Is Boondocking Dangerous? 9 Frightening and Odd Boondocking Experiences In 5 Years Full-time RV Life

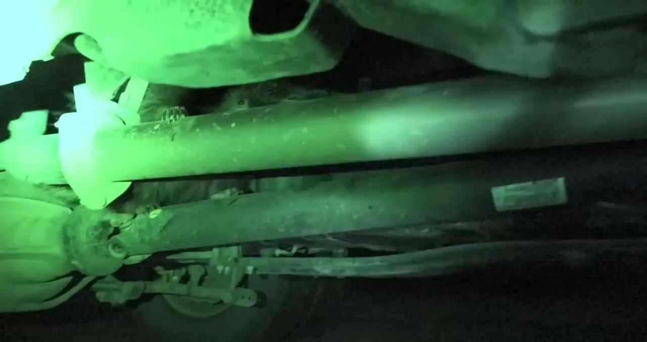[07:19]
Actually, not just one, but two porcupines under our truck. Chewing on everything. We had to get up. It was already midnight.
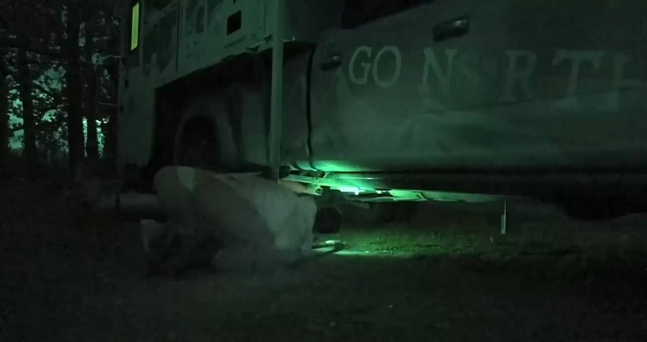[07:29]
And we were going outside to bang on the truck and try to scare these critters out from underneath the truck. They were relentless.
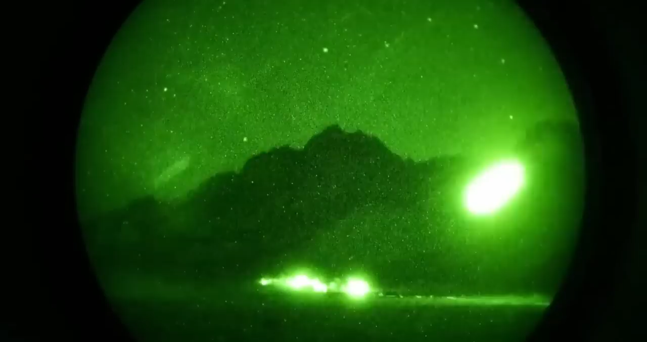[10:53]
It was terrifying. We felt like we had been transported into a war-torn country.